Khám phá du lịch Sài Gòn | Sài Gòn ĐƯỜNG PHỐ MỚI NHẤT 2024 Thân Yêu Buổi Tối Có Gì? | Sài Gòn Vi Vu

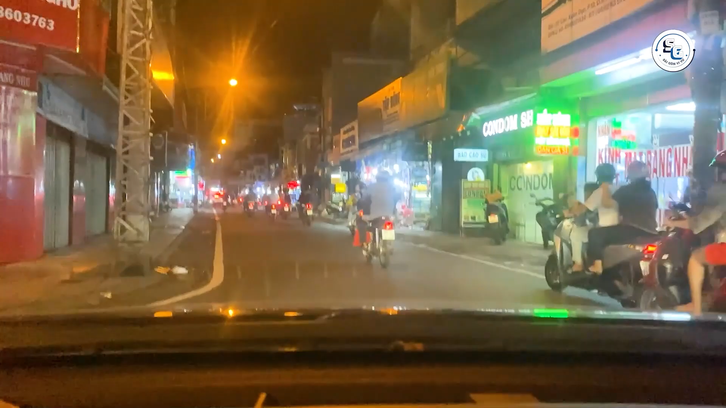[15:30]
Hiện tại là khoảng 8 giờ tối, mình đang ở đường Cao Xuân Dục nha các bạn.
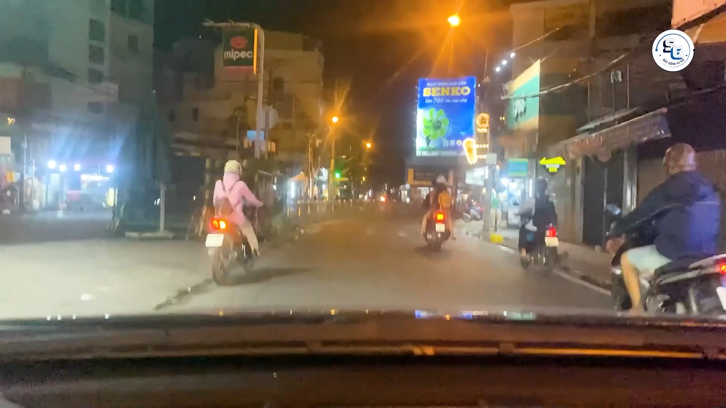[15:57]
Như các bạn có thể thấy thì đường Cao Xuân Dục khá là hẹp so với các trục đường chính, nên là vào buổi tối ánh sáng từ đèn đường và các quán dọc hai bên tạo nên không gian rất là gần gũi và ấm áp.
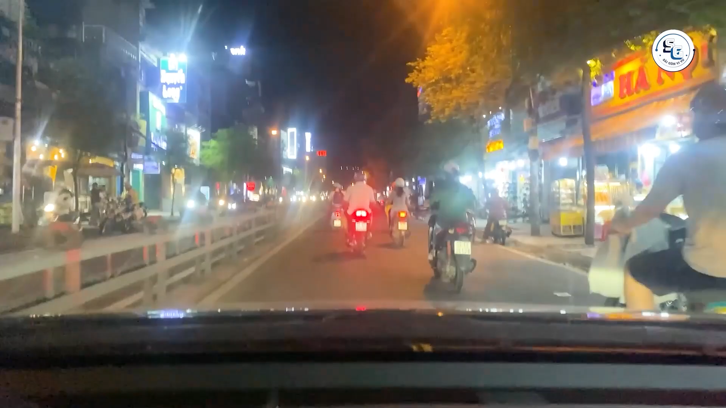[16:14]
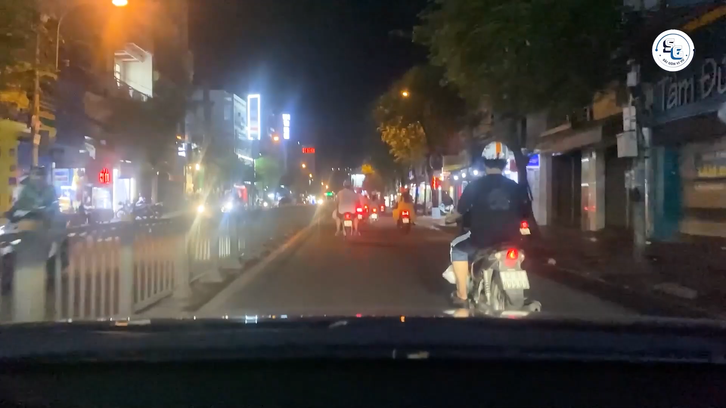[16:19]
Tầm giờ này thì các quán ăn nhỏ như quán cơm bình dân, tiệm tạp hóa và các quán cà phê cóc thì vẫn mở cửa bình thường. Nhiều gia đình và người dân địa phương tụ tập tại các quán nước hoặc ngồi trước nhà để trò chuyện, tận hưởng không khí buổi tối. Tầm giờ này thì tuyến đường Cao Xuân Dục không còn quá đông đúc nữa, lượng xe qua lại chủ yếu là xe máy và một số xe ô tô nhỏ. Vì con đường này khá nhỏ nên là việc lưu thông bằng xe hơi có thể gặp khó khăn khi có nhiều xe máy hoặc người dân tụ tập.
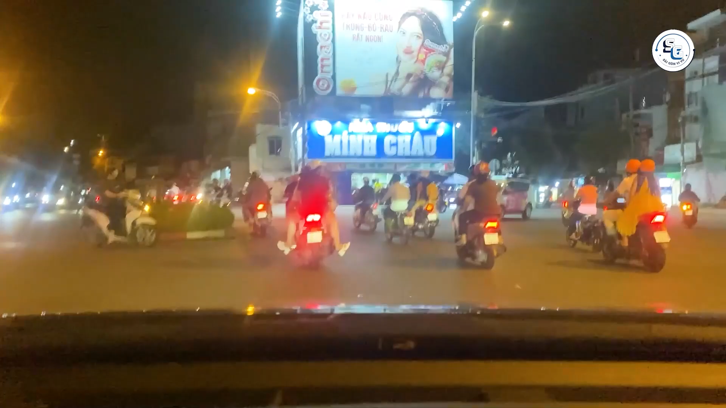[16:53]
Vỉa hè thì đôi khi bị chiếm dụng bởi các quán ăn hoặc hàng rong, nên người đi bộ cần phải cẩn thận. Tuyến đường này thì không ồn ào hay là tấp nập như các trục đường chính, nên đây thì thu hút bởi sự ấm áp gần gũi của các quán hàng nhỏ và những con người thân thiện. Đây là con đường mà bạn có thể cảm nhận rõ nét sự chân chất và giản dị trong nhịp sống đời thường của Sài Gòn.
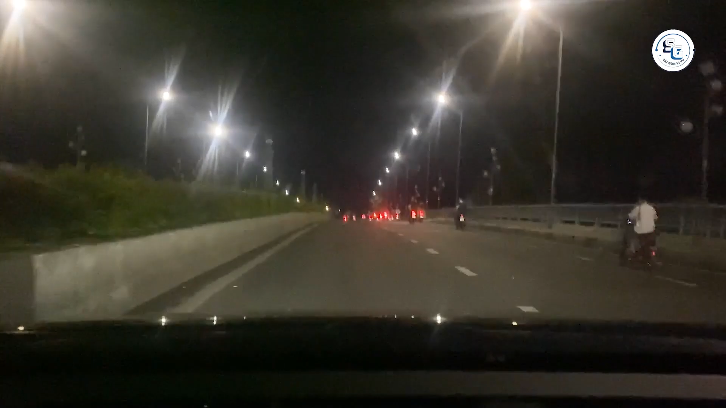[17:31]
Đây là cầu Nhị Thiên Đường nha các bạn. Vừa hết cầu Nhị Thiên Đường này thì chúng ta sẽ rẽ qua đường Phạm Thế Hiển nối dài.
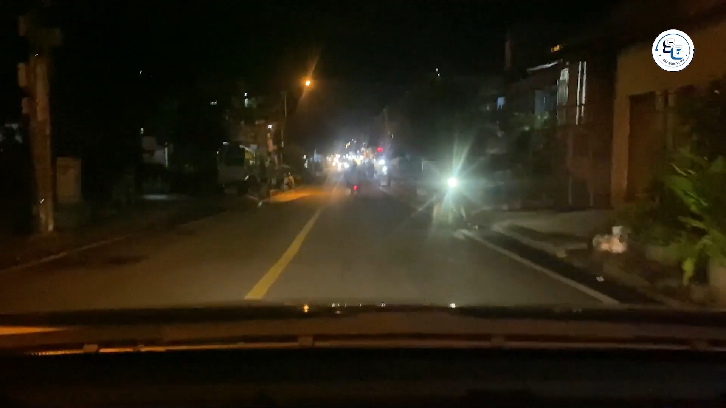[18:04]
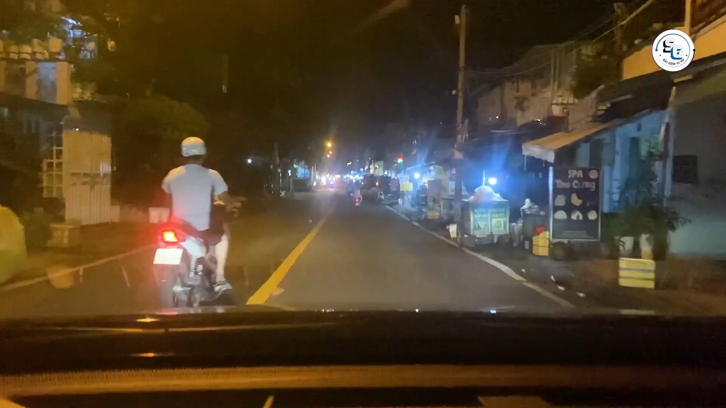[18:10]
Đường Phạm Thế Hiển là một trong những trục đường chính nối liền nhiều khu vực dân cư đông đúc với bầu không khí nhộn nhịp, đặc biệt là vào khung giờ như bây giờ.
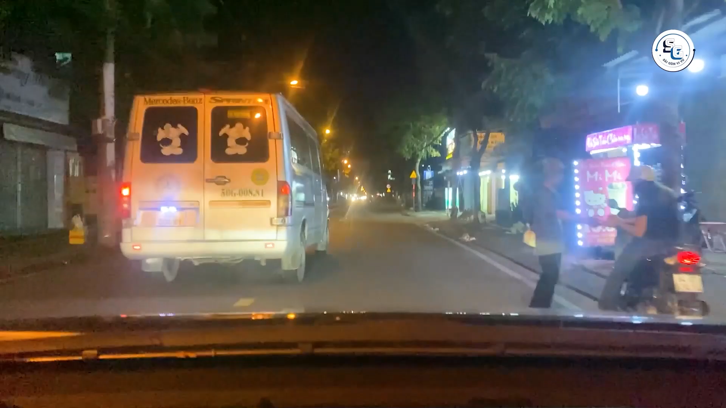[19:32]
Dòng xe máy thường đông nhưng mà di chuyển chậm, tạo nên không cảm nhộn nhịp nhưng không quá xô bồ. Các quán ven đường là một trong những điểm đặc trưng bạn có thể tìm thấy ở nhiều món phở, bún riêu, cung tấm và hàng loạt quán ăn như bánh tráng nướng, chè hoặc ốc.
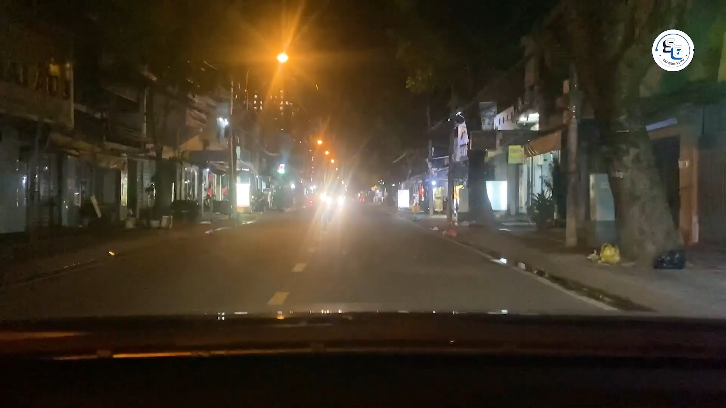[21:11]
Vào buổi tối, khu vực này thì thường sáng đèn. Và nếu như đi vào dịp lễ lớn như là Noel sắp tới, thì con đường này trở nên lộng lẫy với đèn trang trí và các hoạt động tôn giáo.
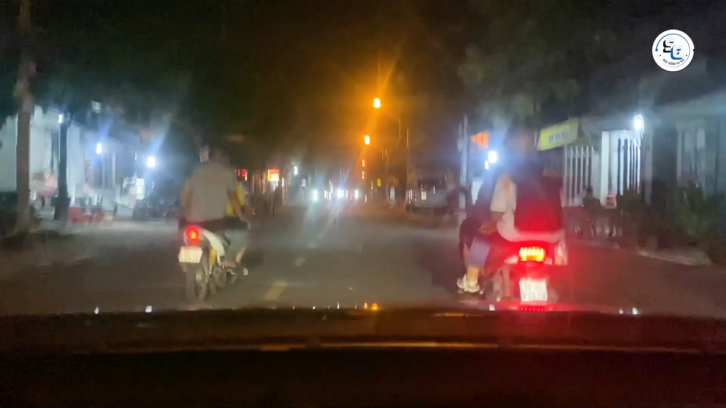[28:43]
Phạm Thế Hiển mang đậm nét đời thường của cư dân quận 8, từ các quán hàng nhỏ, những tiếng giao hàng, đến cảnh người dân sinh hoạt ngay trên đường phố. Tất cả tạo nên một bức tranh sống động về cuộc sống đô thị.
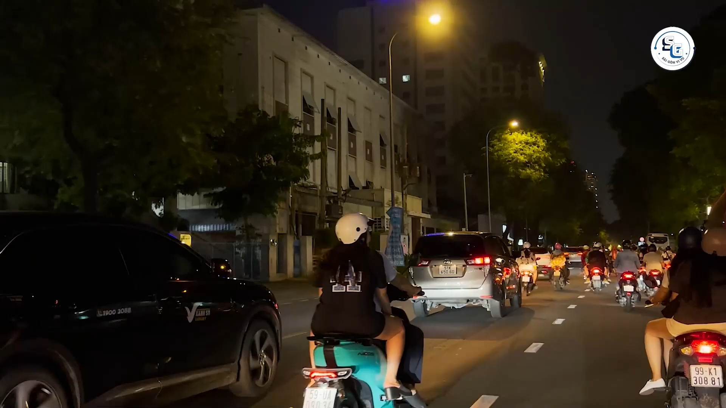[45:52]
Những tòa nhà cũ nằm giữa các công trình mới, ngôi nhà rêu phong, xen lẫn các quán cà phê và cửa hàng thời trang, làm cho con đường này vừa có vẻ sầm uất vừa phảng phất chút hoài niệm.
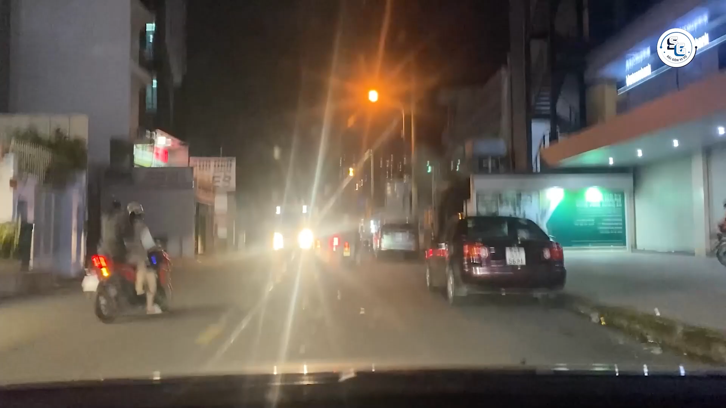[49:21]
Nhiều cửa hàng mang đậm phong cách buôn bán của người Hoa, với những sản phẩm đặc trưng góp phần làm phong phú thêm nền kinh tế của khu vực quận 5. Không chỉ là nơi mua sắm, đường Huỳnh Mẫn Đạt còn có các cửa hàng thuốc bắc nổi tiếng, đáp ứng nhu cầu của cộng đồng. Đường Huỳnh Mẫn Đạt cũng là nơi cư dân sống hòa quyện giữa các nền văn hóa, đặc biệt là sự kết hợp giữa văn hóa Hoa và Việt.
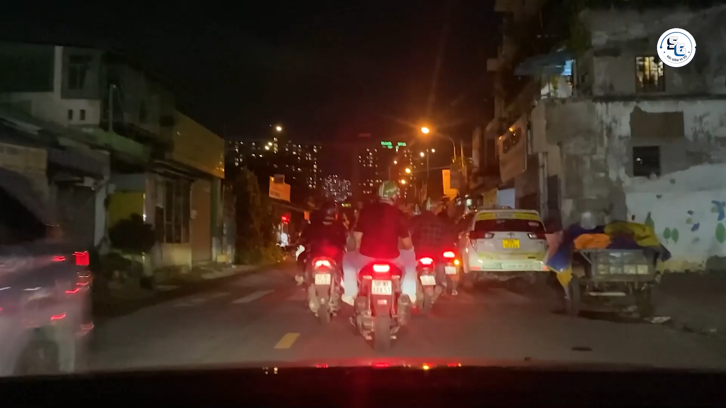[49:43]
Về mặt giao thông thì tuyến đường này là một tuyến đường khá là dễ đi, với hệ thống đường phố được duy trì tốt và các tiện ích phục vụ cư dân đầy đủ. Tuy nhiên thì khu vực này vẫn đôi khi gặp phải vấn đề ùn tắc vào giờ cao điểm do hoạt động thương mại nhộn nhịp và lượng xe lớn.
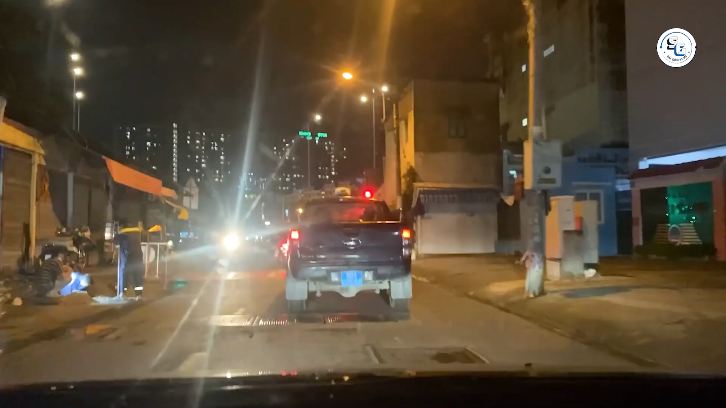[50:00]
Đường Huỳnh Mẫn Đạt là một trong những con đường tiêu biểu của quận 5,
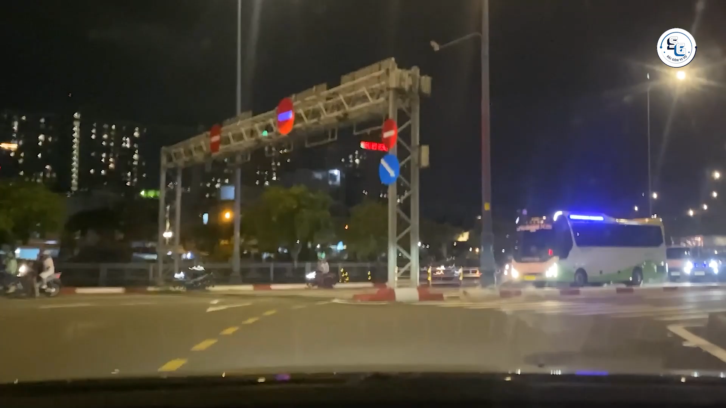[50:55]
hiện tại thì mình đã ra tới đường Võ Văn Kiệt.
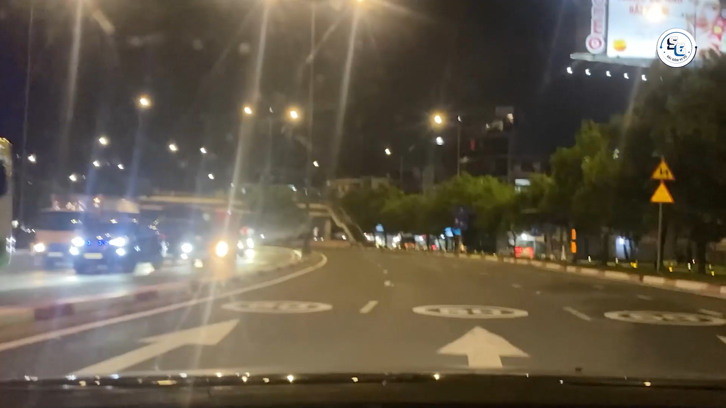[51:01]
Đường Võ Văn Kiệt kéo dài từ trung tâm thành phố Hồ Chí Minh, là một tuyến đường lớn và hiện đại, nối dài từ quận Nhất đến khu vực ngoại thành phía Tây Nam, đến đoạn giao với quốc lộ 50. Đây là một trong những tuyến đường giao thông huyết mạch của thành phố, có vai trò quan trọng trong việc kết nối các khu vực trung tâm với các quận, huyện phía Tây Nam.